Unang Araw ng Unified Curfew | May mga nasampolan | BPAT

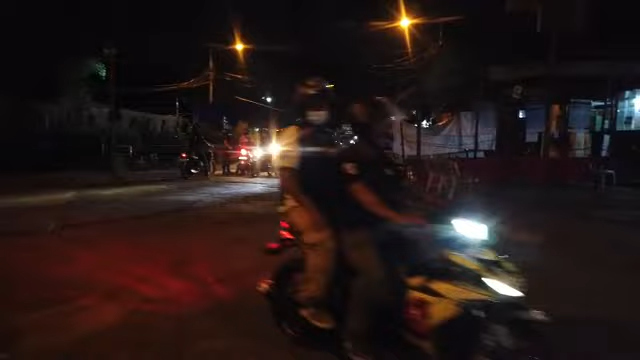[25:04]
Disinwebe kami ngayon. Ganun karami.
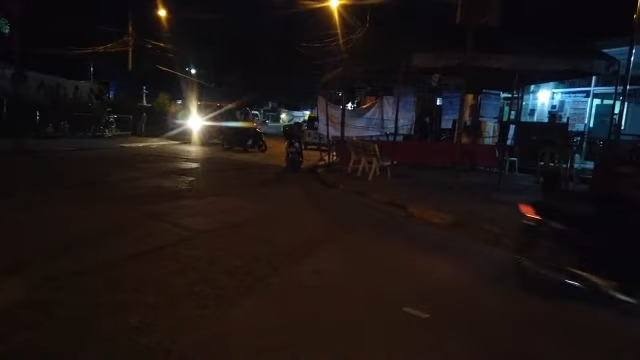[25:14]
And last, the motopos. Medyo marami kami talaga ngayon.
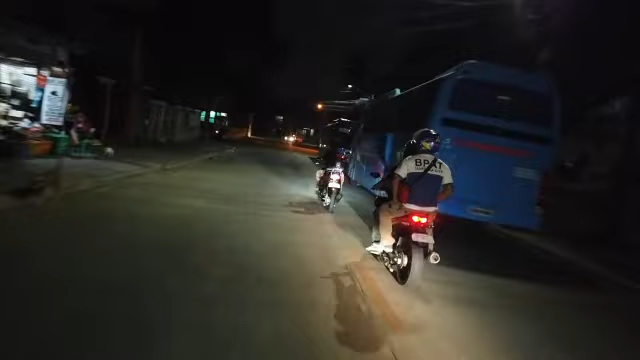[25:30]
Unang araw ng implementing ng curfew hours, March 15, 2021.
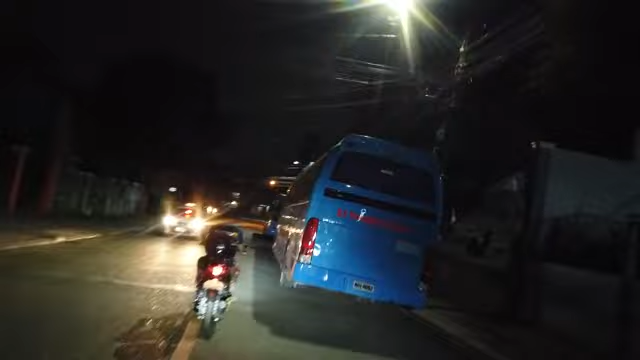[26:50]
Yeah! Although mahirap kasi nasanay tayo na gano'n eh.
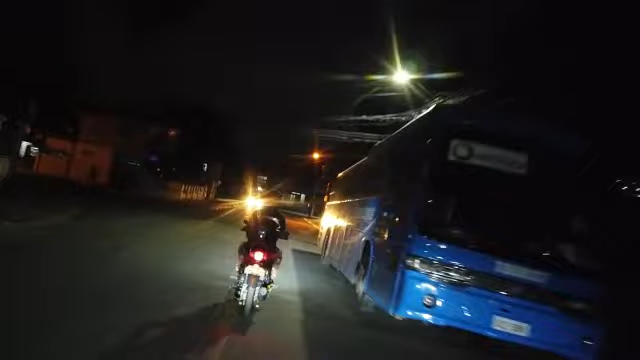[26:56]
Na late na natutuloy, nasa labas pa ng bahay. Pero pagbigyan natin yung gobyerno, ito yung gusto nila eh. Wala tayong magagawa. Pag hindi tayo sumunod, uhulihin tayo. Diba? Sana maging maayos ang lahat. Papansin nyo, no? Alam naman nila na wala na may curfew. So, may mga ilan-ilan na nasa labas.
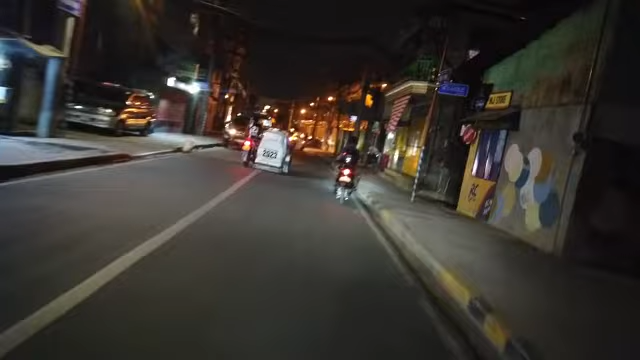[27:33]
Di katulad nung walang ganitong curfew na ipatutupad. Daming tao ngayon.
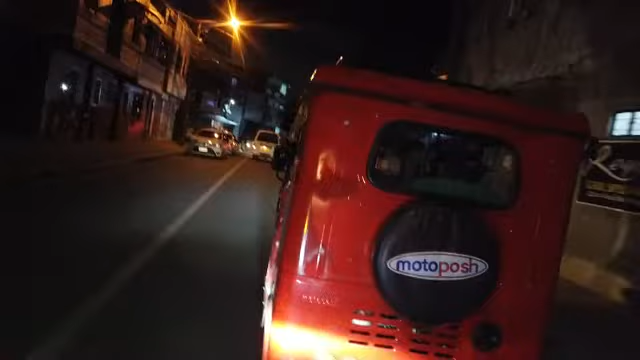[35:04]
Mga tol, update lang no. Dalawa yung nahuli. Magtataya ata to, nagiinom.
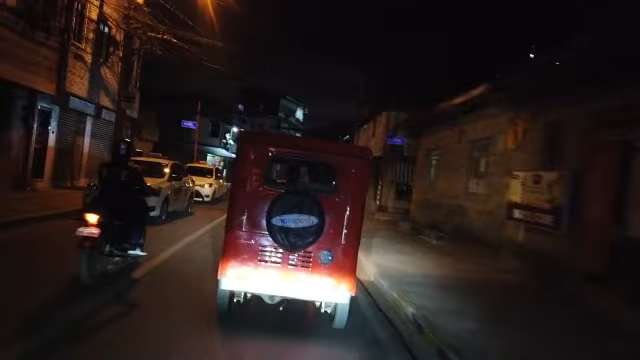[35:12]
Yan, dadalhin doon sa may court, sa may covered court daw. Doon pinadadala ni Cap.
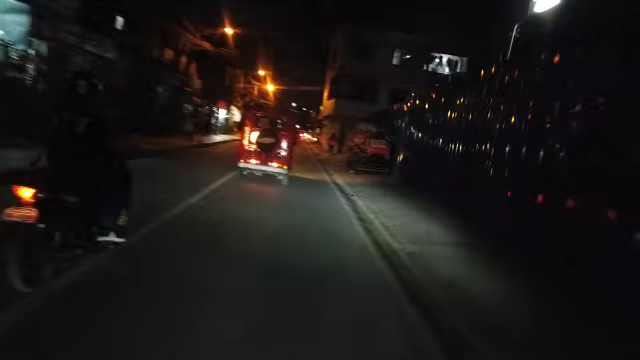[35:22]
dadalhin yung dalawa sa may covered core. A few moments later.
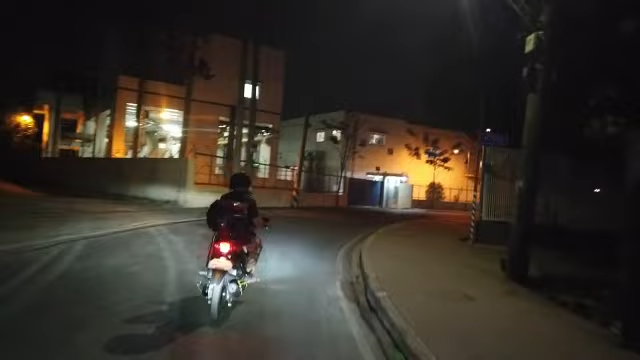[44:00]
Balik na po tayo sa Kabayani Road, Nangka. Ayan, ay. Masakit na ilimit ka. Ito po yung sitwasyon dito ngayon. Bawat iskinita.